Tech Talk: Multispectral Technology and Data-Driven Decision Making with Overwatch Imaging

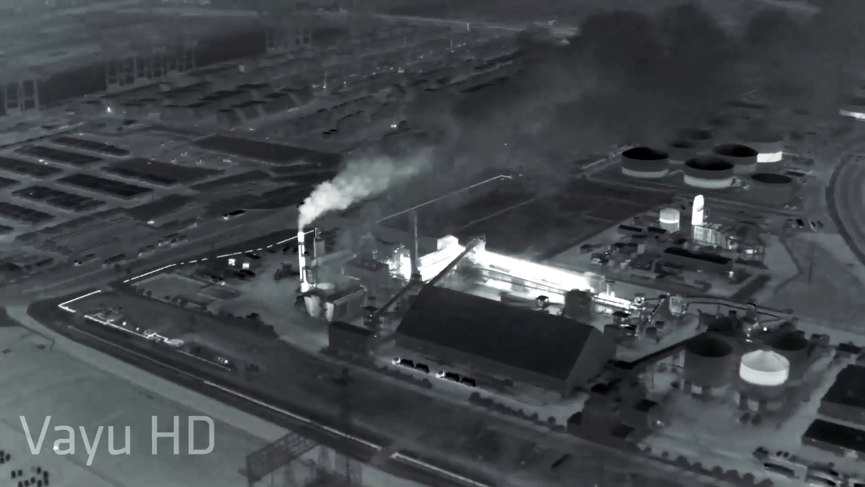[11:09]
I mean, the HD and the L-Ware Spectroband,
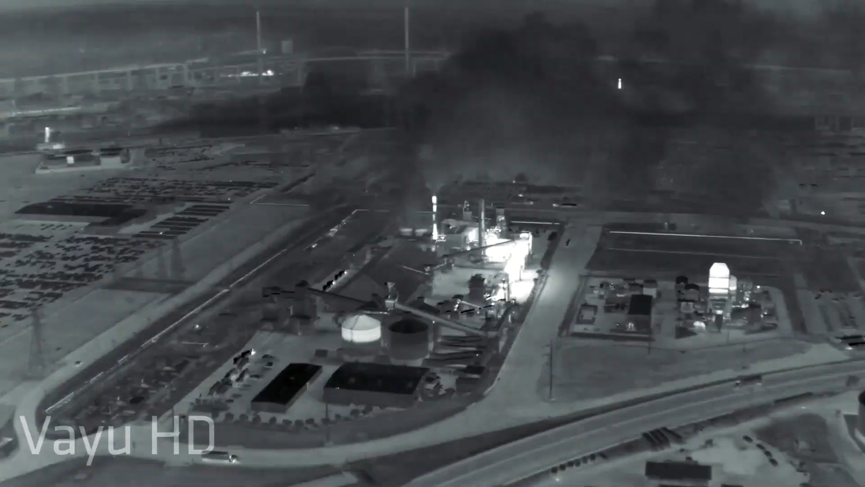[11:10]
I think you guys are doing a great job of creating that,
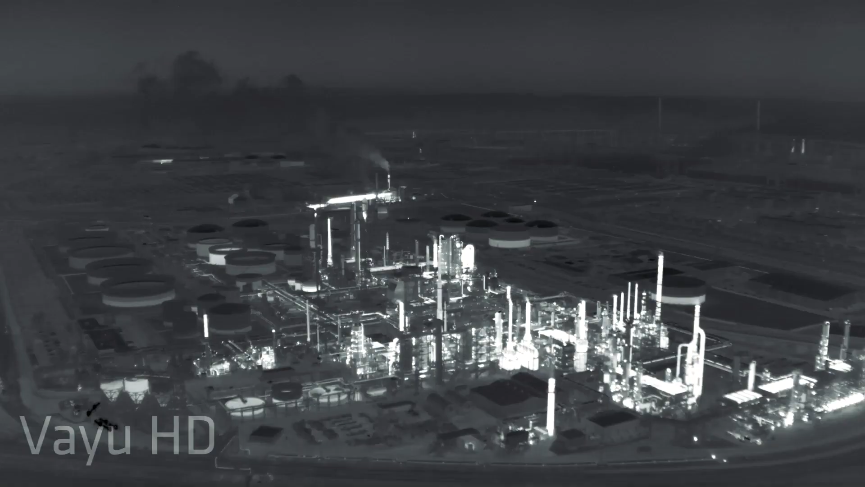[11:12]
and especially at the form factor that you're in.
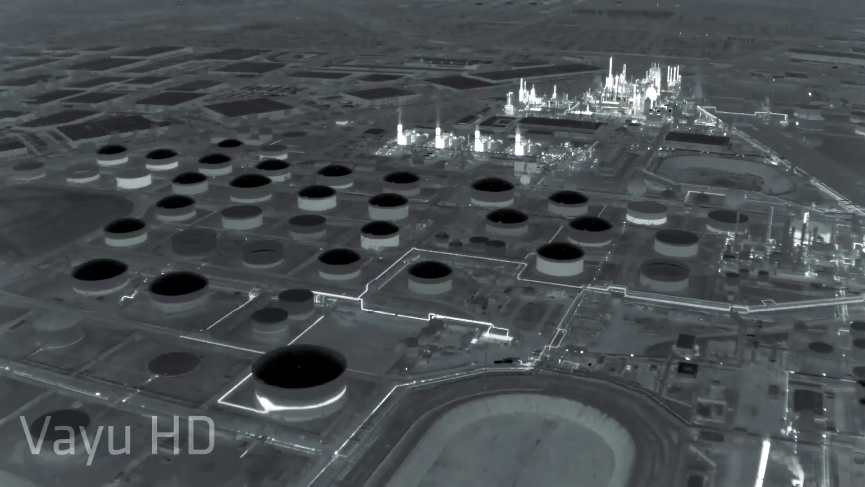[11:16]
While we've primarily today been talking about our applications in manned aviation,